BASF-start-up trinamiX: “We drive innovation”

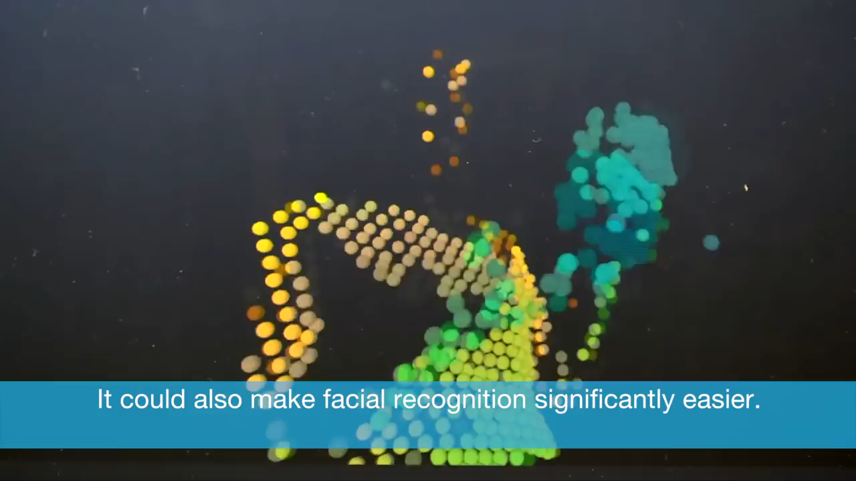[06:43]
Im Moment ist das natürlich ein relativ großer Prototyp zu Demonstrationszwecken.